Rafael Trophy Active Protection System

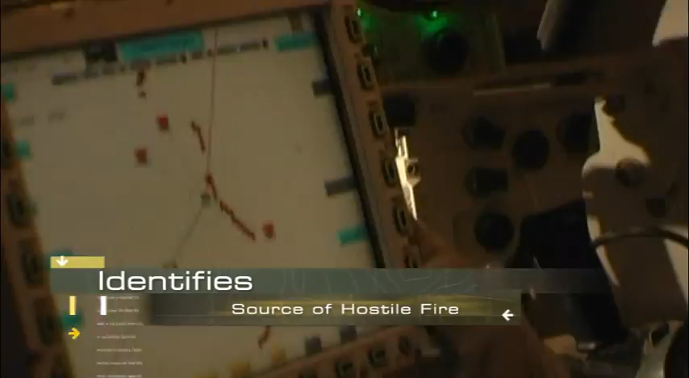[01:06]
Proven in operational tests, Trophy also identifies the source of hostile fire, eliminating further attack.